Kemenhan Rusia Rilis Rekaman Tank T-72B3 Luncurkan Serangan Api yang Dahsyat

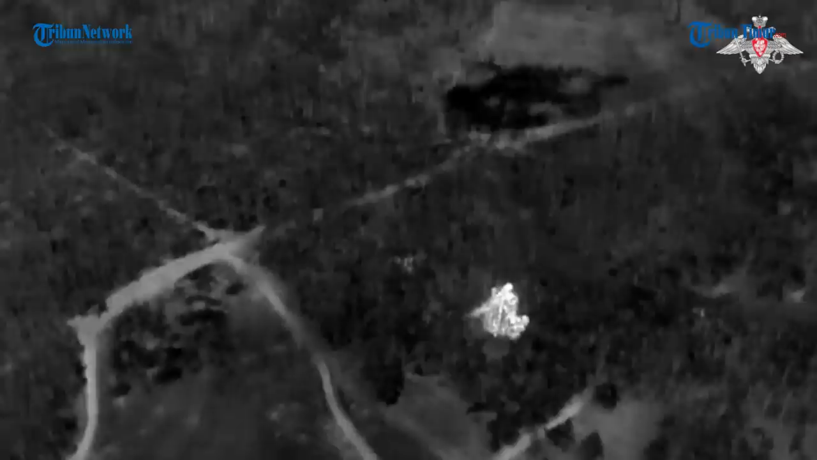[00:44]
pekerjaan biasa, kata operator penembak tank T-72B3 dengan tanda panggilan sniper. Tampak dalam rekaman deretan rudal terus diluncurkan ke arah musuh.